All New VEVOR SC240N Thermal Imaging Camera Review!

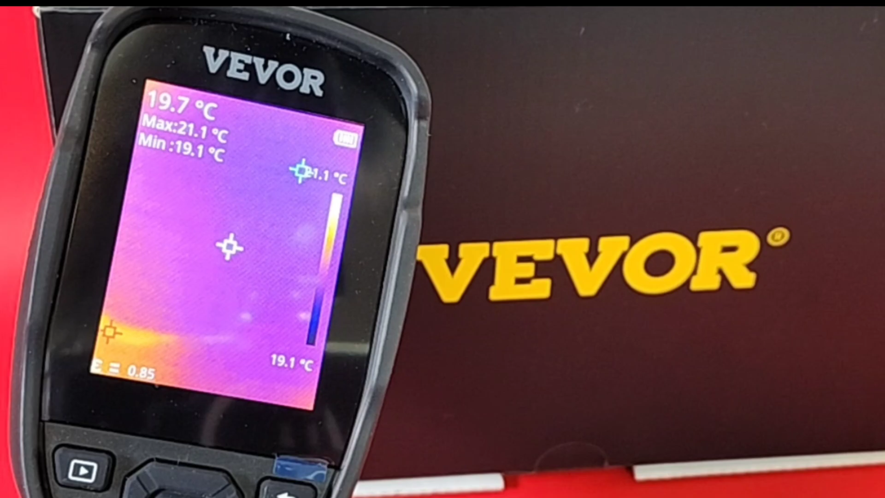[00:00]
On screen: spot 19.7°C, max 21.1°C, min 19.1°C, scale bottom 19.1°C
If you're in the market for an imaging camera that won't break the bank, guess what? Vivore has you covered. The all-new Vivore SC240N.
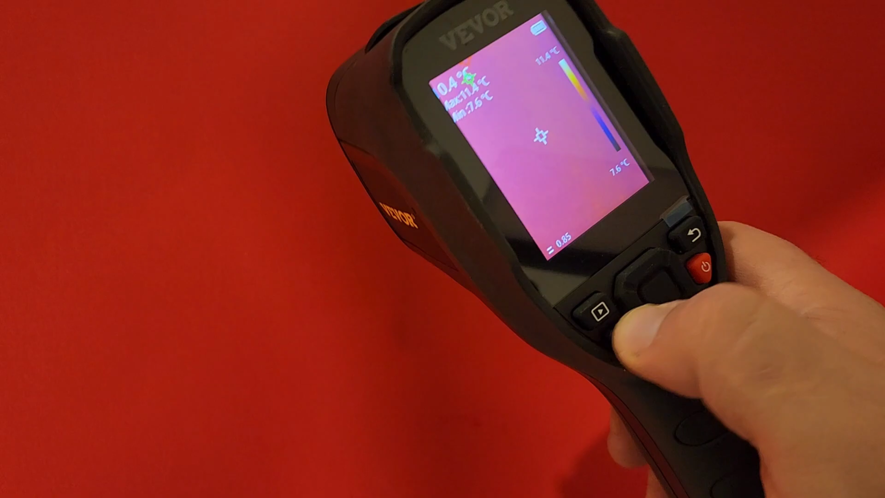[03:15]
On screen: max 11.4°C, scale top 11.4°C, scale bottom 7.6°C
Simply to enable or disable, hold down on the flashlight button like so, and bada boom, bada bing. Man, oh, man.
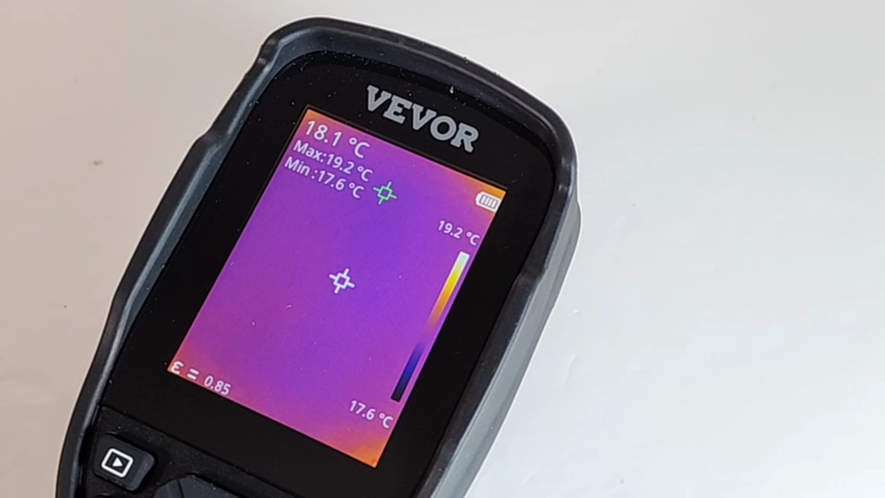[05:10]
On screen: spot 18.1°C, max 19.2°C, min 17.6°C, scale top 19.2°C, scale bottom 17.6°C
Bada boom, bada bing. Once you're in that screen, you have total control. And look at that. By default, we are in our thermal imaging main screen. If you're new to the world of imaging cameras, fear not!
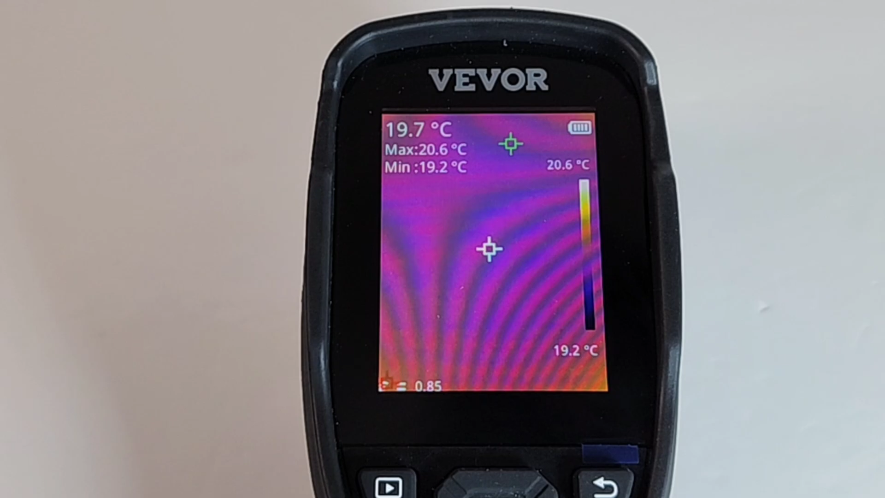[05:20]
On screen: spot 19.7°C, max 20.6°C, min 19.2°C, scale top 20.6°C, scale bottom 19.2°C
Hey, everybody has to start from somewhere. Screen, very verbose. Let's start here at the top, of course. This tells us the temperature right now where we are, 19.5 degrees Celsius. Can change that to Fahrenheit as well. Here we have our max and min. So basically, maximum and minimum. And the sensors automatically will go to the hot zone.
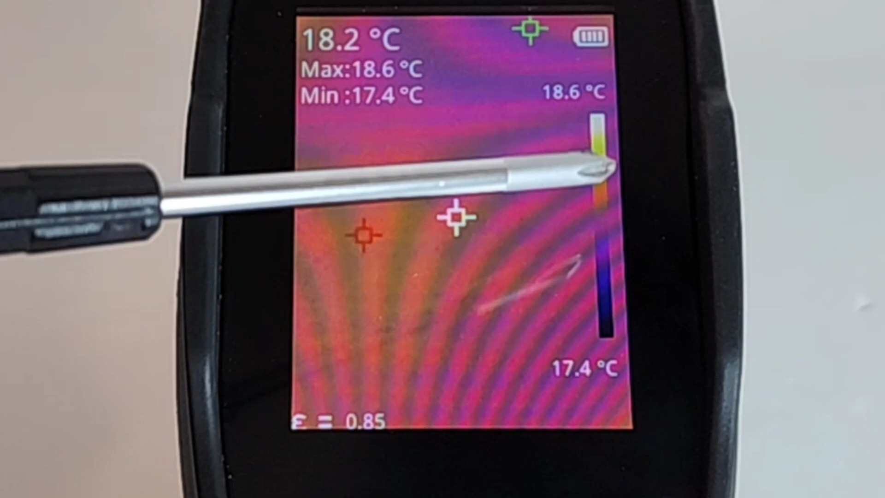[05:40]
On screen: spot 18.2°C, max 18.6°C, min 17.4°C, scale top 18.6°C, scale bottom 17.4°C
Here we have our standard, well, they call it a rainbow display, but it tells us the different variants of heat. Of course, white is the hottest, whereas the red, blue, black, that's the coolest part of the image.
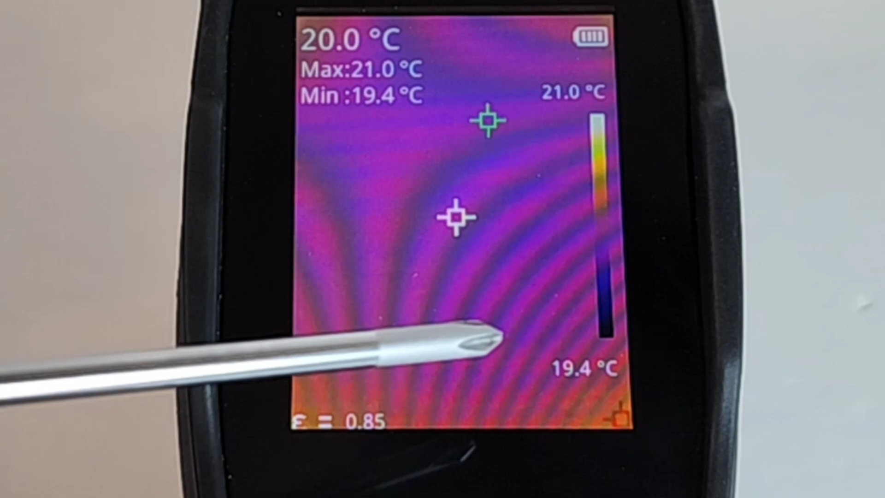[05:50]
On screen: spot 20.0°C, max 21.0°C, min 19.4°C, scale top 21.0°C, scale bottom 19.4°C
Here at the top right, we have our battery level indicator. You can see it's fully charged. And at the bottom, we have something called our emissivity.
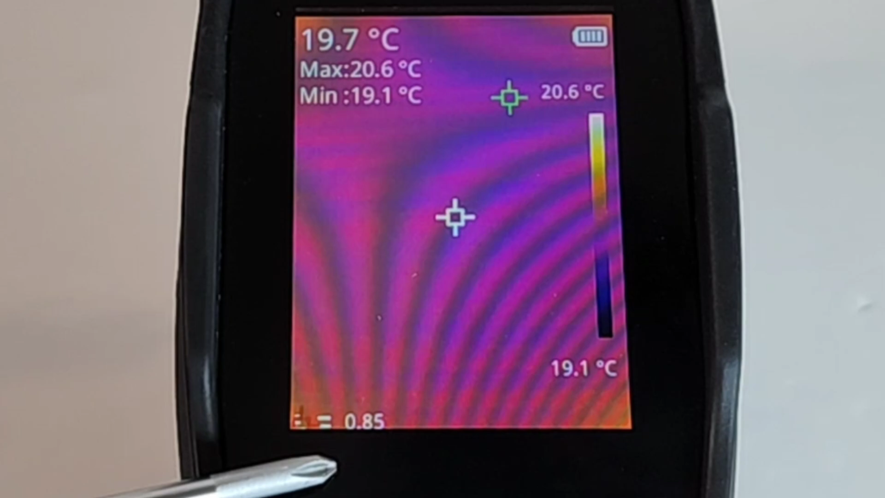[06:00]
On screen: spot 19.7°C, max 20.6°C, min 19.1°C, scale bottom 19.1°C
Here, E equals 0.85, which is pretty well a standard baseline for lots of different things. Yeah, they're going to use 0.90, 0.85 as a baseline.
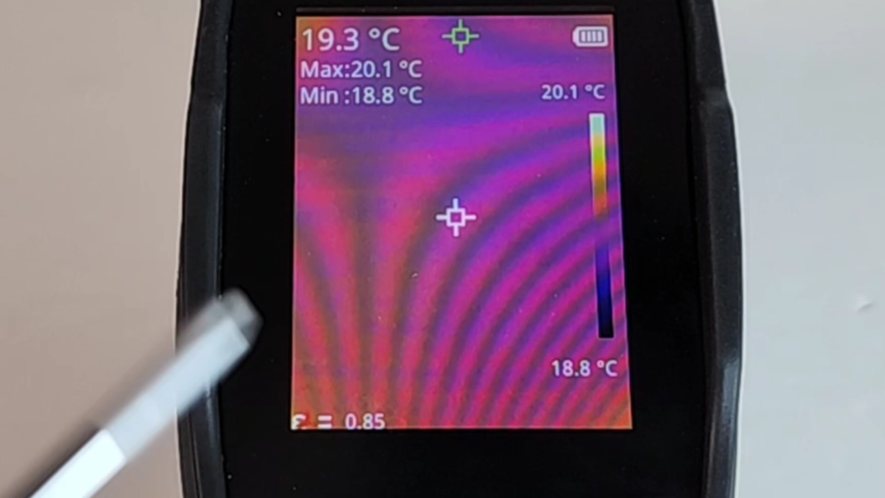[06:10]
On screen: spot 19.3°C, max 20.1°C, min 18.8°C, scale top 20.1°C, scale bottom 18.8°C
Now, that doesn't mean you should always have it on that setting, because emissivity depends on your subject.
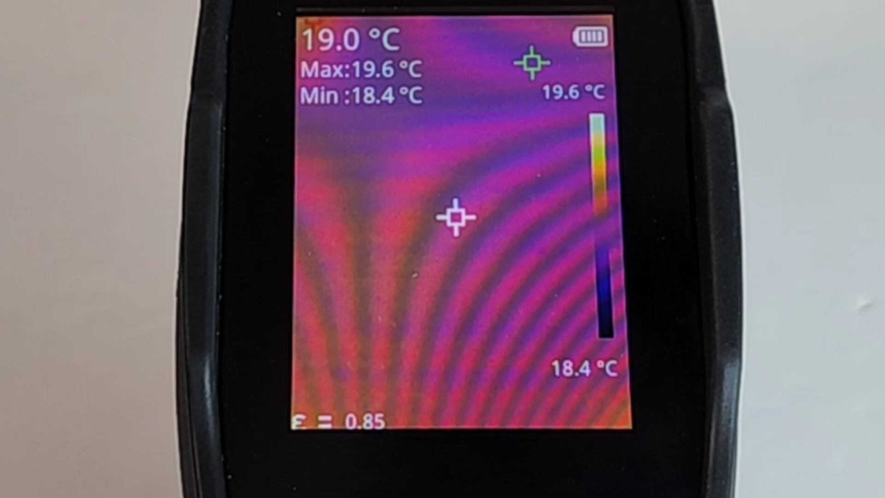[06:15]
On screen: spot 19.0°C, max 19.6°C, min 18.4°C, scale top 19.6°C, scale bottom 18.4°C
Let's take a look at those buttons. On the far left, we have our play button, which is simple enough. If you're looking at different images, that's all you need to do. Below that, we have our flashlight to turn on those two LEDs in the front. On the top right, we have our return. And of course, that big bright red button is the power on, power off. In the middle, we have our, basically, it's like a control pad. Up, down, left, right.
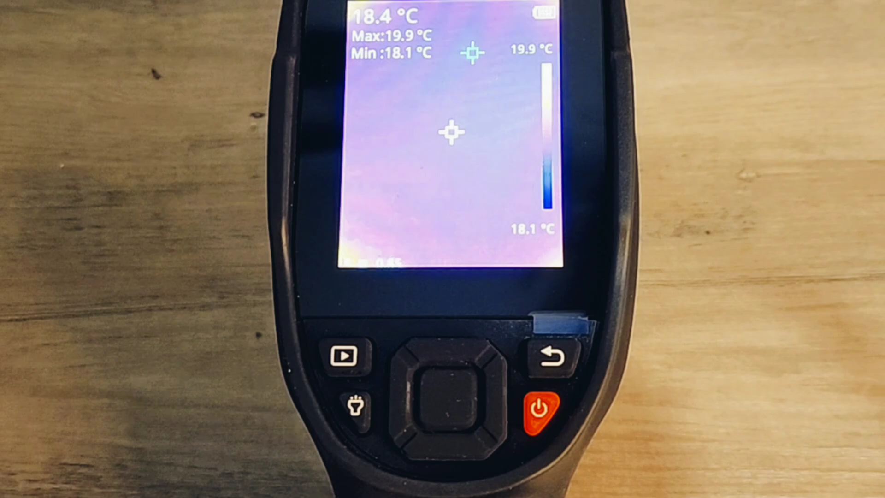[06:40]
On screen: spot 18.4°C, max 19.9°C, min 18.1°C, scale top 19.9°C, scale bottom 18.1°C
That's how you move throughout the menu. Okay, let's actually get into the submenu.
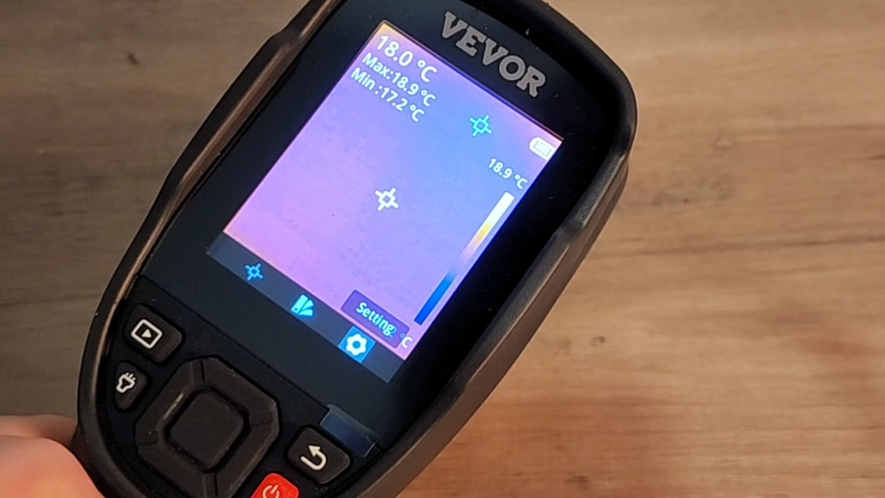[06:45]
On screen: spot 18.0°C, max 18.9°C, min 17.2°C, scale top 18.9°C
So hit that middle select, and we have three choices by default. We have our measurement, we have the palette, and we have our settings. Now, let's take a look at palette, for instance. Here you can change. By default, we have the iron. You see that everywhere for thermal imaging.
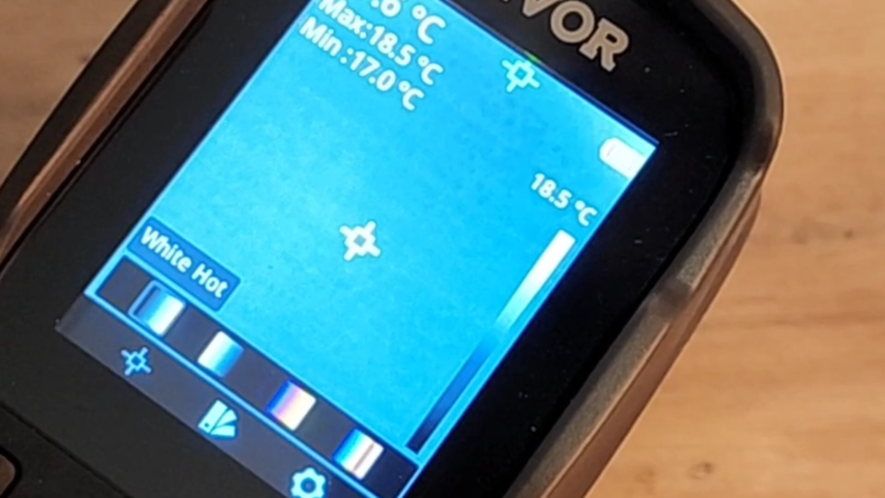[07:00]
On screen: max 18.5°C, min 17.0°C
Next is rainbow, white hot, and like a monochrome, black hot. But, truth be told, I do prefer the old default of iron. Now, once you're happy with that, just click enter, and away you go.
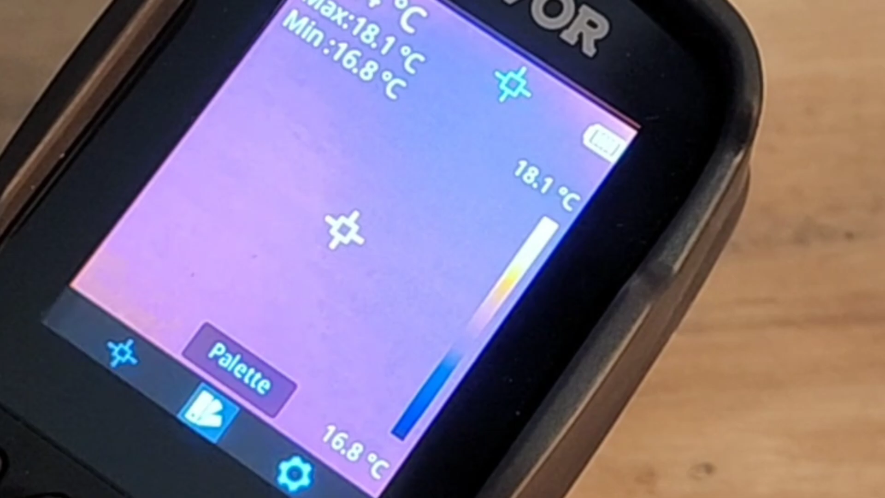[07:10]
On screen: max 18.1°C, min 16.8°C, scale top 18.1°C, scale bottom 16.8°C
Let's go back into the settings. Here we can change the arrows. We have measurement sensors.
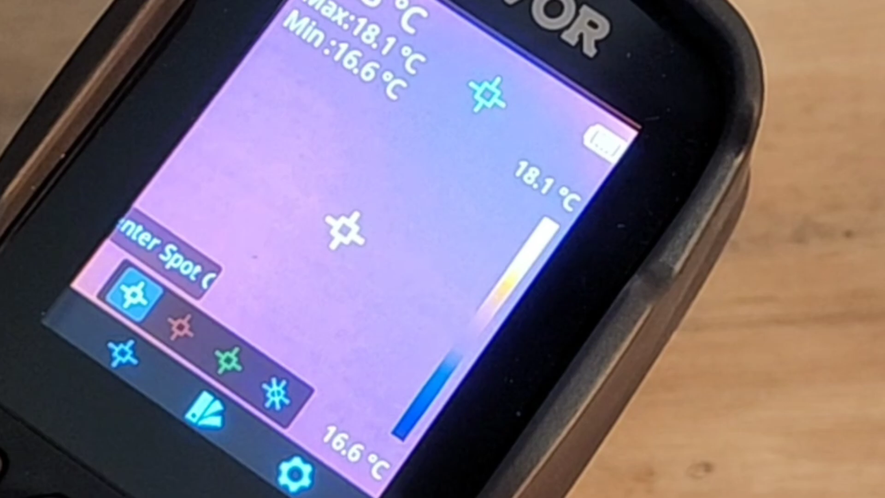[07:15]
On screen: max 18.1°C, min 16.6°C, scale top 18.1°C, scale bottom 16.6°C
So we can change the colors, the hot spot locations, the cold spots, the whole nine yards.
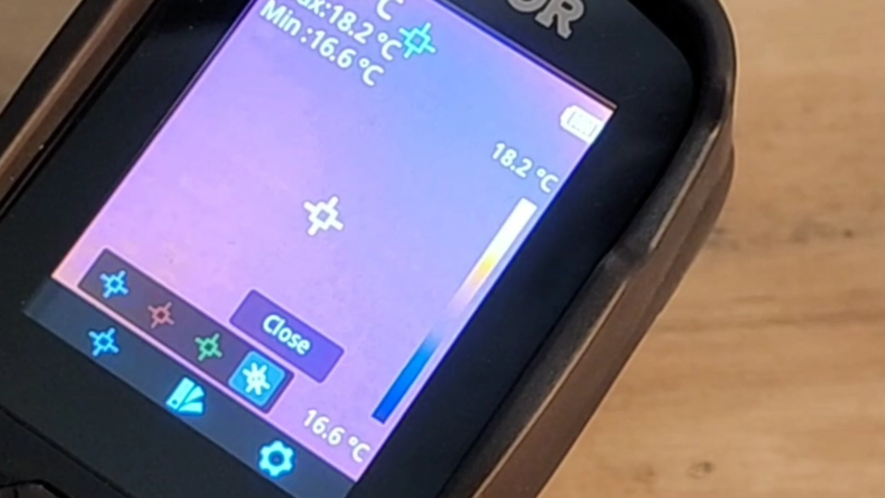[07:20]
On screen: max 18.2°C, min 16.6°C, scale top 18.2°C, scale bottom 16.6°C
So, a lot of customizability here. And of course, on the far right, we have our settings.